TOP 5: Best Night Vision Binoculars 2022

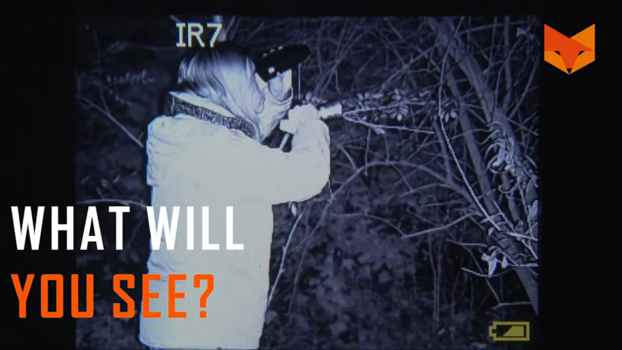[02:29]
3 LED give you 2x digital magnification, giving you greater visibility, accuracy, and clarity in the dark.
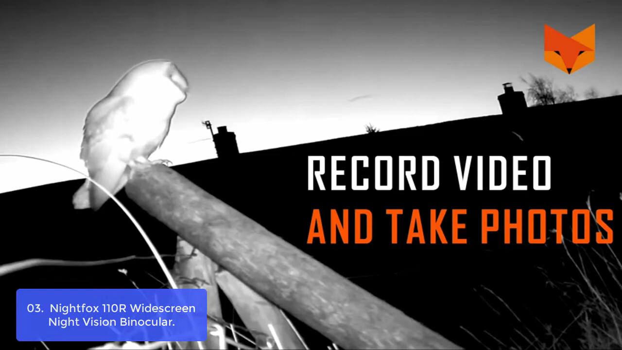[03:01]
This is an ideal all-rounder, offering savings optical zoom and 2x digital zoom to capture everything from close to far away.
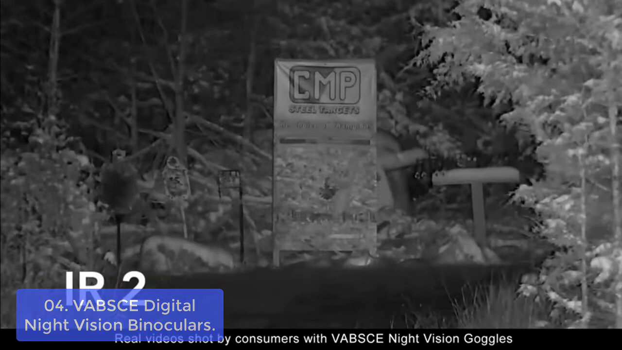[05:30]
It can perform a powerful zooming capability to illuminate objects. With good image intensifiers and high-sensitivity imaging arrays,
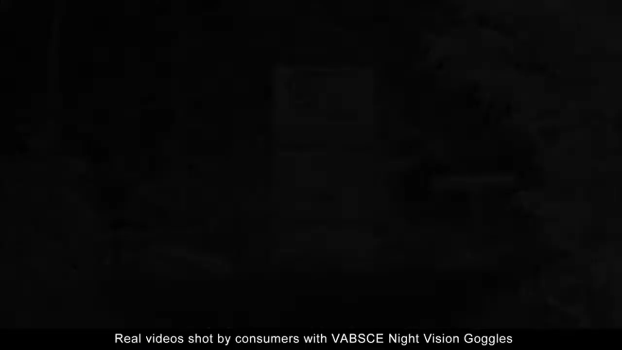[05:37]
it provides high-quality 1080p FHD images slash videos,
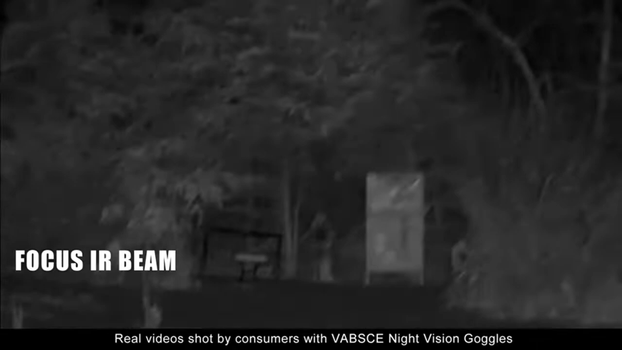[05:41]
1920x 1000 ADAPE images,
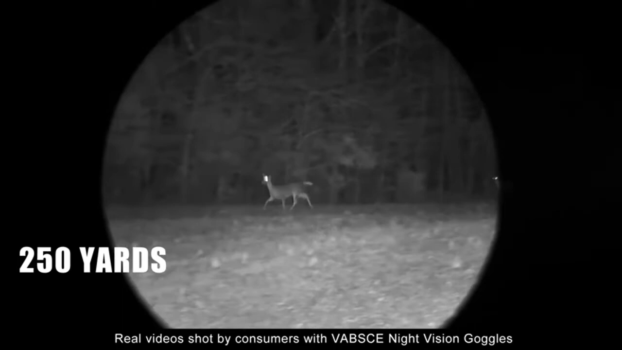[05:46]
and 1000 ADAPE FHD 30fps video. And you can playback them on 3.6 LCD widescreen. Up to 10-hour working time with 8 AA batteries not included, which can be significantly prolonged. By connecting with high-capacity external power bank, then you will not need to worry about the battery drain out for the long-time monitoring. Our night vision goggles is perfect for you to observe wildlife, hunting, camping, fishing, farm security, or outdoor exploration.
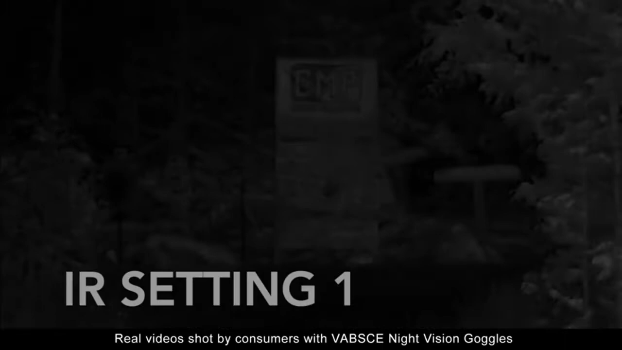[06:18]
Our night vision scope supports 8GB to 128GB card, and it comes with a 64GB card, which enables video shooting and image capturing at the time of observation 64GB, which can support storing about 80,000 pictures.